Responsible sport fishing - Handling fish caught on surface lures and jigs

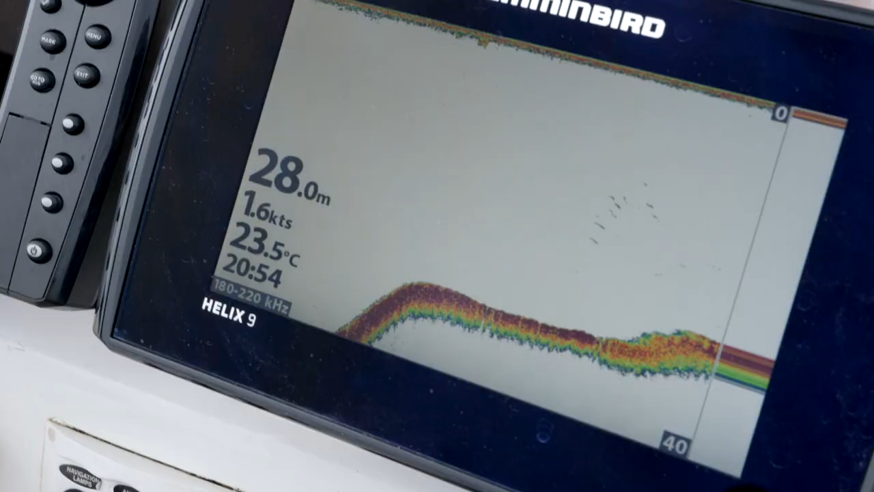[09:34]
On screen: depth 28.0 m, water 23.5°C, speed 1.6 kn
After moving off to one side, they look for the right depth.
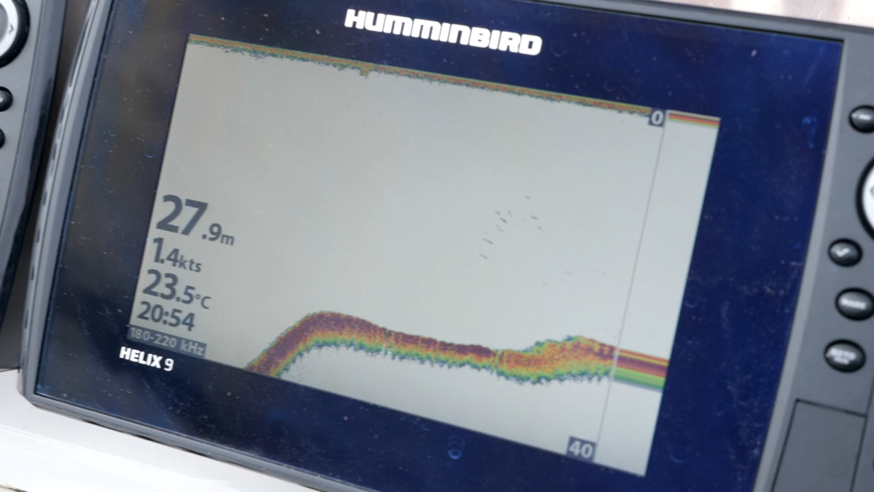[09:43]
On screen: depth 27.9 m, water 23.5°C
The depth under the boat is about two-thirds of the depth where the fish was caught.
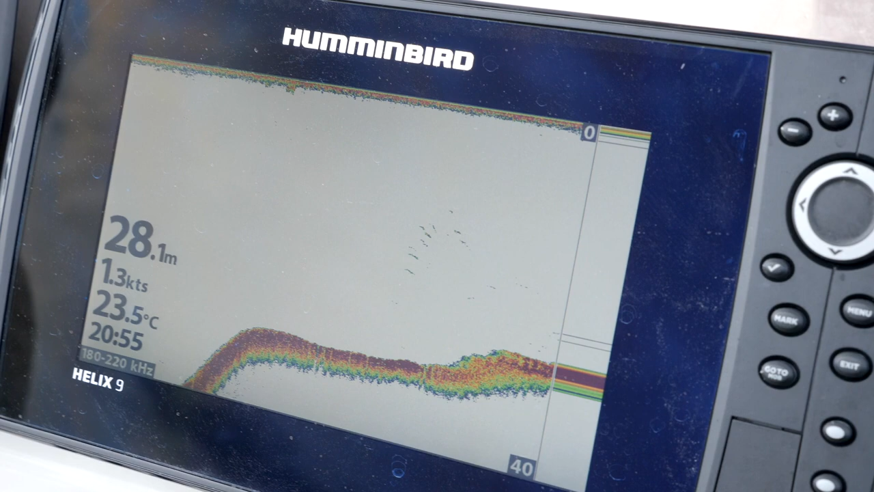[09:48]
On screen: depth 28.1 m, water 23.5°C, speed 1.3 kn
So, by taking it down, using the lead release weight, recompression will be enough to allow the fish to regain its balance.